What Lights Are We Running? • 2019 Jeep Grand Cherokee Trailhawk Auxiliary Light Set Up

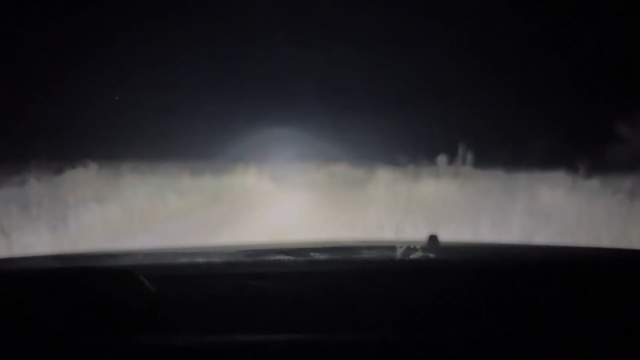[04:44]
and then here's the difference between the ass kickers and with our headlights
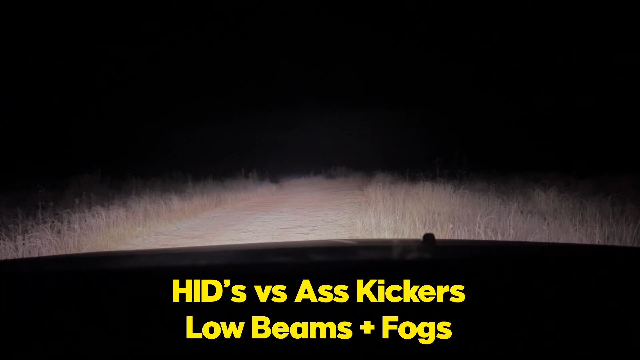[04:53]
and this is high beam
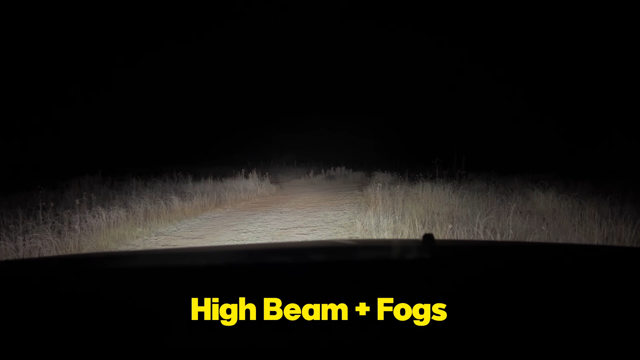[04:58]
again that's low beam that's high beam that's the ass kickers there we go they're back off again and the dish lights and then when you add the ditch lights to it that gives you a whole ton of side to side illumination and that's with just those three on I'm sorry just those four lights on the two pods three inch pod spots from off-road animal and then
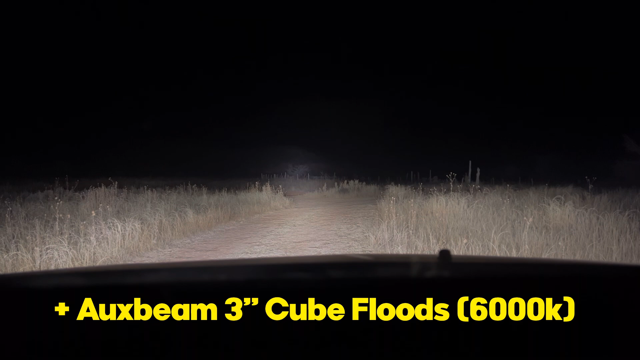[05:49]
can turn on the bumper fogs get a little bit out to the sides up close light bar
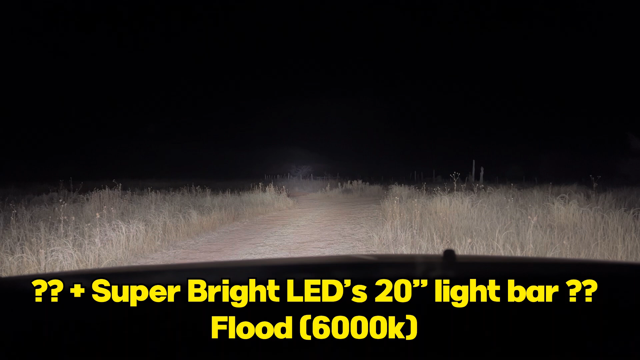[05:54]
that's nothing I mean there was a little bit of fill you just you blinked so you missed it and that is the rundown I will um add a picture of the off-road animal predator bumper with the light set up during the day so you can see what I'm actually trying to show you stay tuned and we will have some more videos coming for you soon hopefully a little montage from Guadalupe Mountains and then some some of the awesome trails out here at Marist Adventure